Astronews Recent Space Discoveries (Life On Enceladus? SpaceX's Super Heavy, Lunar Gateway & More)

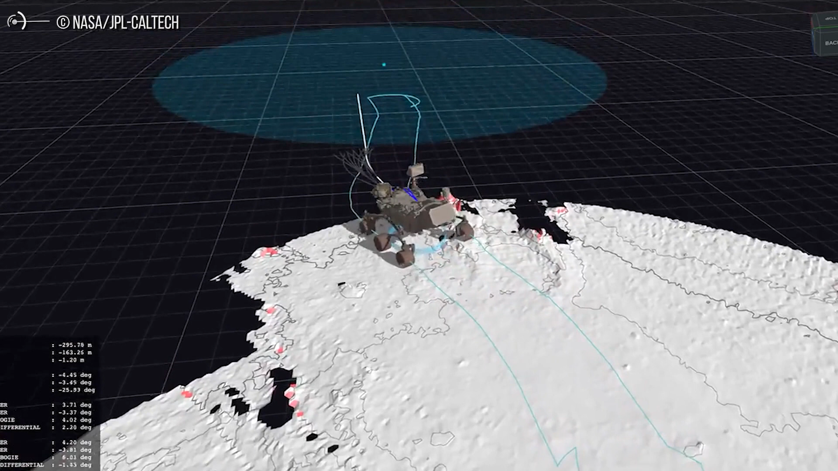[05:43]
But increasingly, the rover will take charge of the drive by itself, using a powerful auto-navigation system called AutoNav.
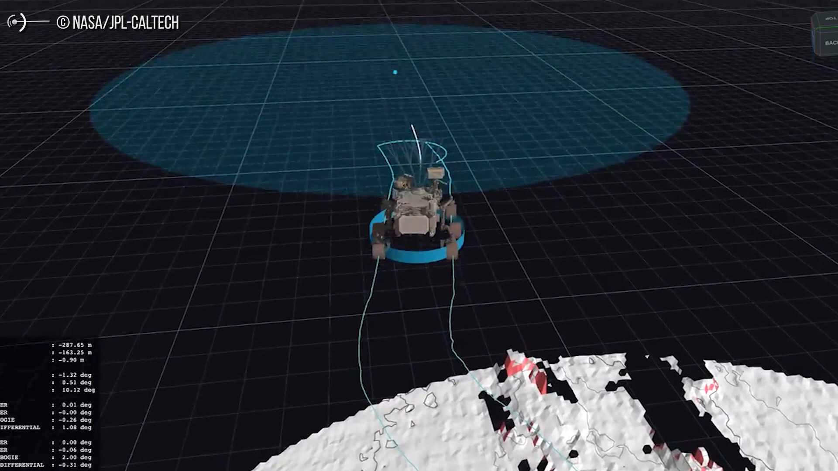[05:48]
This enhanced system makes 3D maps of the terrain ahead,
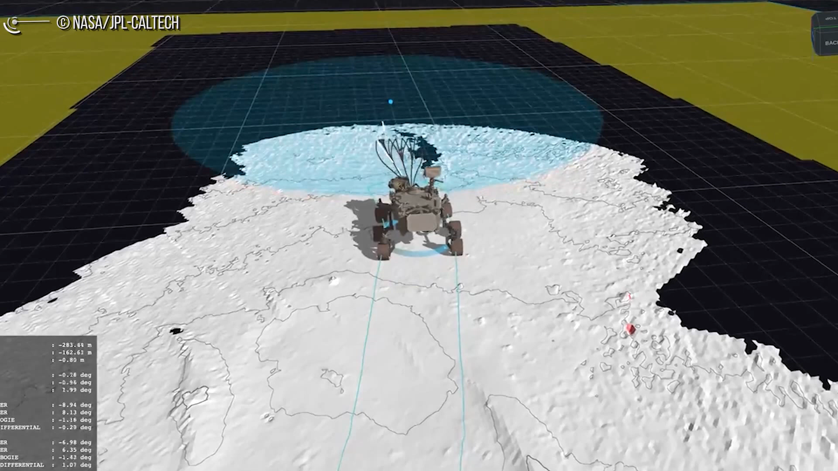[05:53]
identifies hazards, and plans to route around any obstacles without additional direction from controllers back on Earth.